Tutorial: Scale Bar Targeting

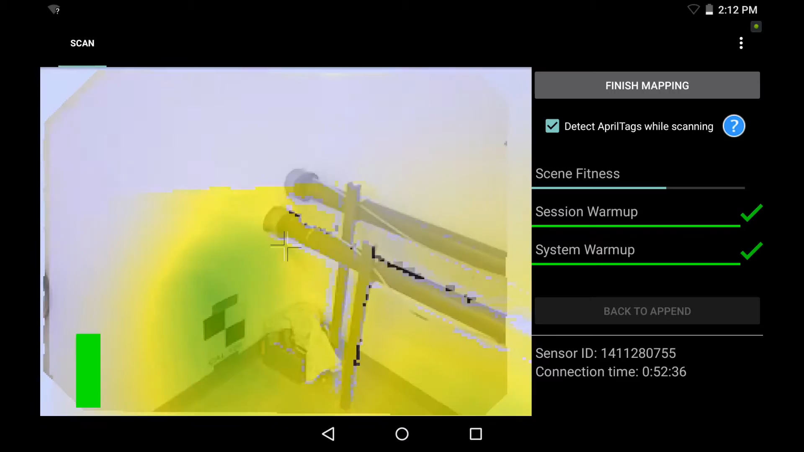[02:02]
But I also want to make sure I turn these checkerboard targets nice and green, because that's what I'm going to be using for my scale bar targeting after I finish my scan. So I'm going to pan around, capture the entire room using the standard method, paint everything green and yellow,
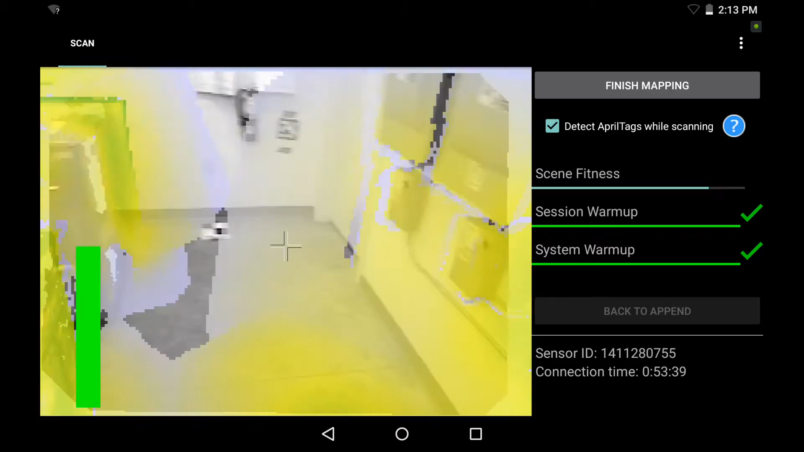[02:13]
loop back over the April tags, and make sure that I return back to my same starting point and turn those April tags red again.
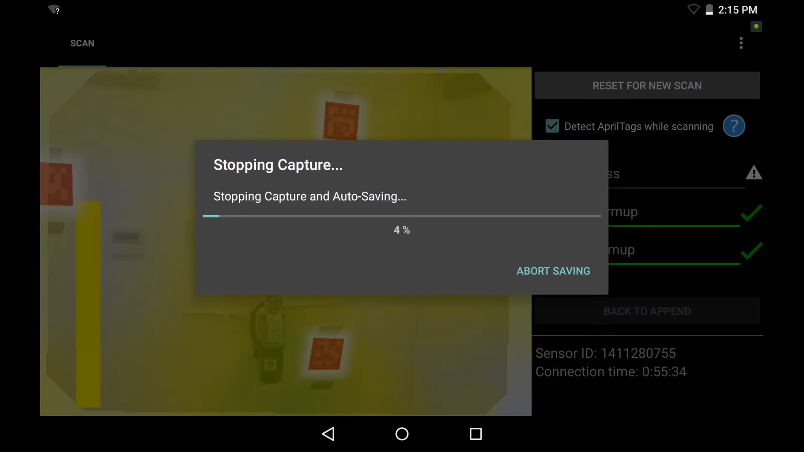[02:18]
And then I hit finish mapping once I've completed my scan.
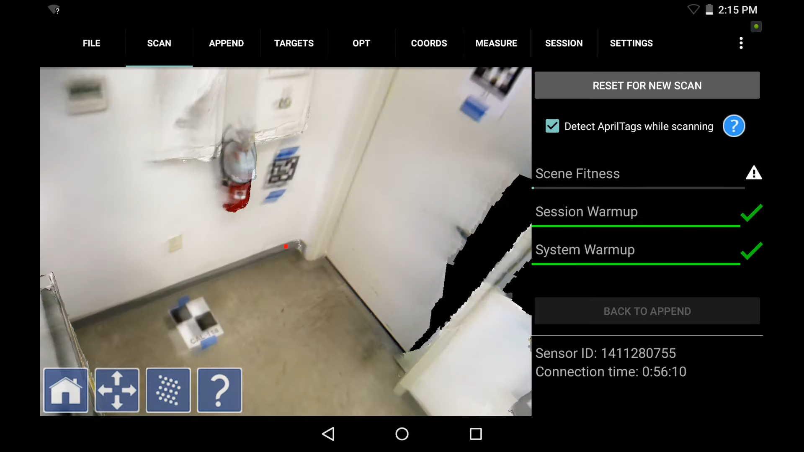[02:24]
So now that our scan is finished processing, we're going to go ahead to the targets tab on the top here. And it's going to detect any of these checkerboard targets in the scene automatically and show them frame by frame.
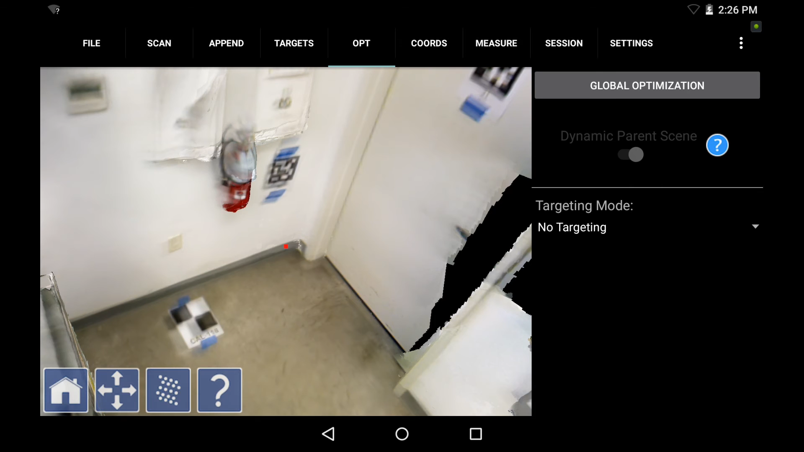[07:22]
And before I hit global optimization, now I need to go to targeting mode and select the drop down for scale bar targeting.
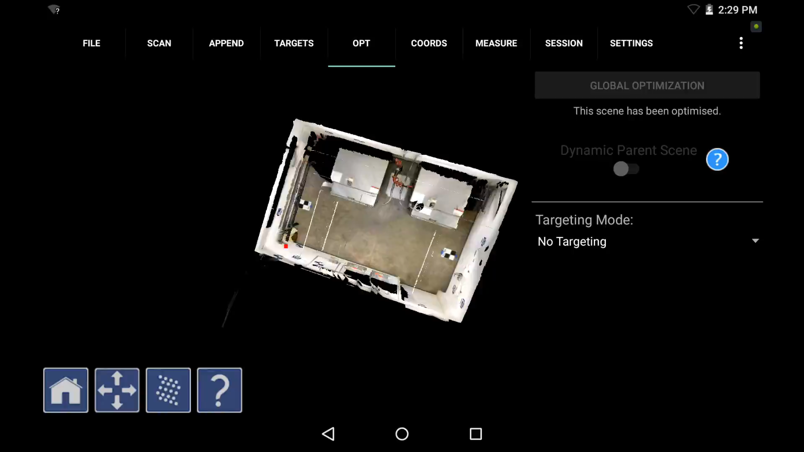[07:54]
and a much more reliable accurate result based on the exact scale bar distances that were implemented during the optimization of the scan.
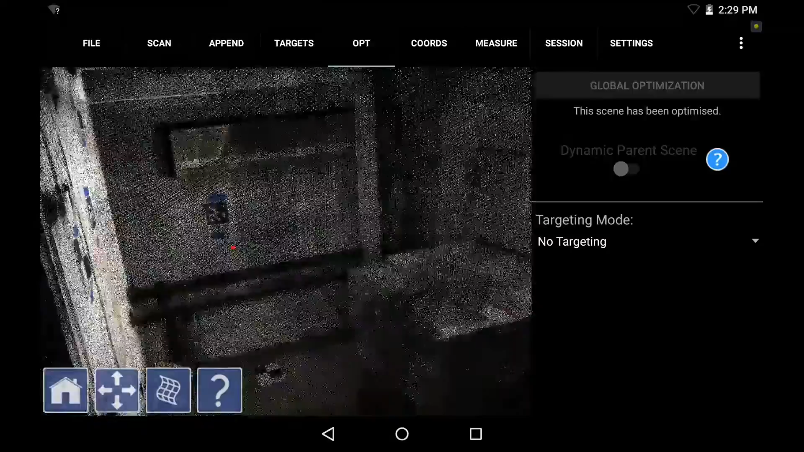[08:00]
So I know now that my point to point between each of those targets is as specified,
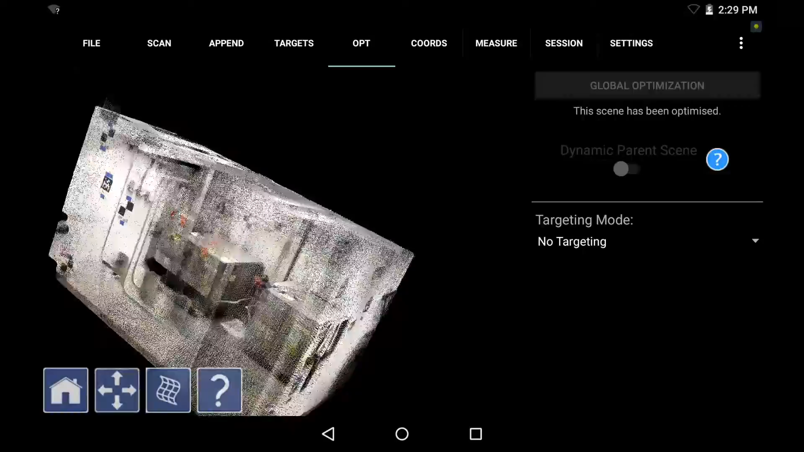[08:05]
and that every other point within my scene is referenced based on those exact target distances.
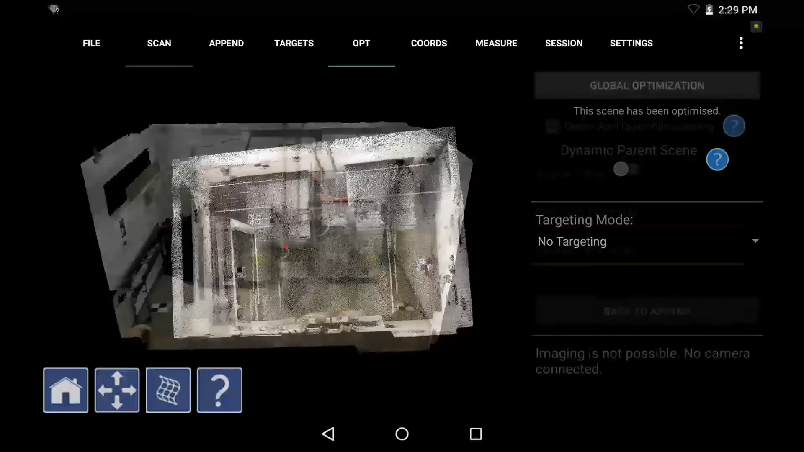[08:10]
So now to verify that, I'm going to first set my coordinate system,
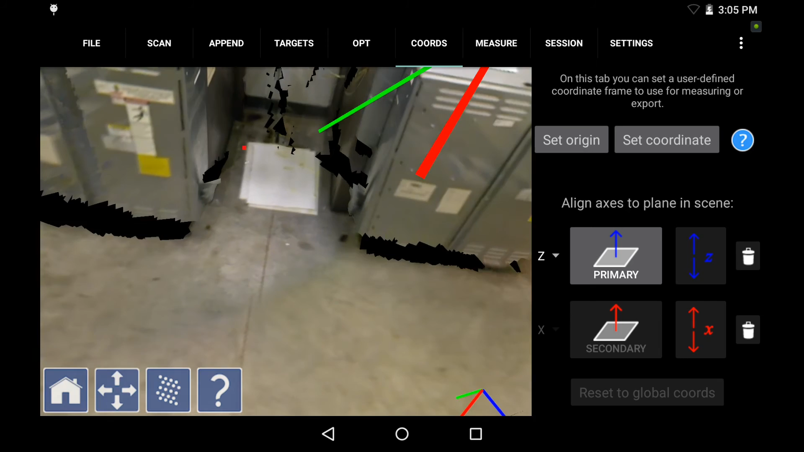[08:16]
which is something you should always do to reference your data set.
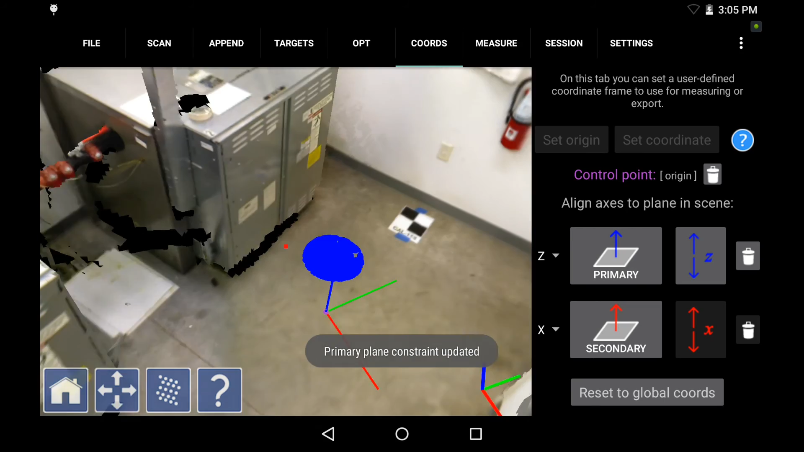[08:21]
So I'll set my zero zero zero on the floor, my Z straight up, and my X out of the wall. So now that I've referenced my data, I can go to the measure tab and change to frame view in the top right corner.